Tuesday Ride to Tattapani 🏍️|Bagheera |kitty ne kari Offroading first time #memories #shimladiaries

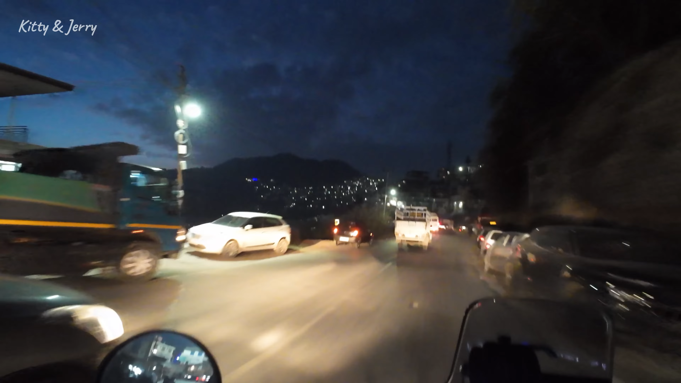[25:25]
वो रहा हमारा घर, वो सामने जहाँ ब्लू लाइट जल रही है। ओ भाई जाखू में तो ऐसा लग रहा है कि पड़ी तो नहीं रही कहीं तगड़ी।
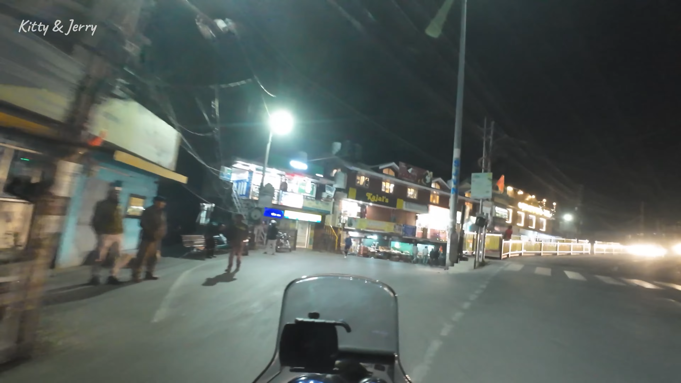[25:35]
ये तो बंद है भाई साहब, ऐसा हो गया कि हमारे साथ हो गया थोड़ा सा प्रॉब्लम।